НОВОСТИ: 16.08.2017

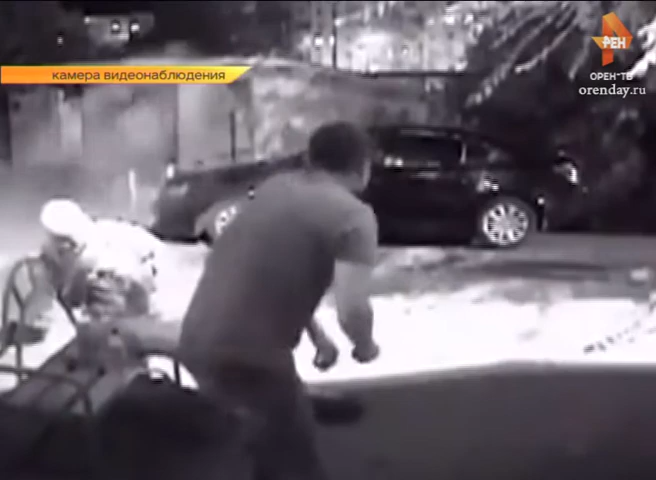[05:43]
Кадры драки со стрельбой, запечатленные камерой видеонаблюдения, попали в сети в начале недели.
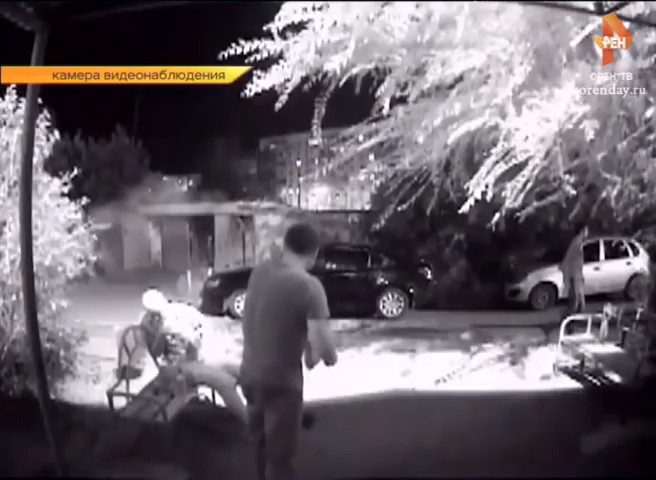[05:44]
На них видно, как после словесной перепалки между двумя компаниями, молодой человек несколько раз в упор стреляет в противника, а затем начинает избивать его.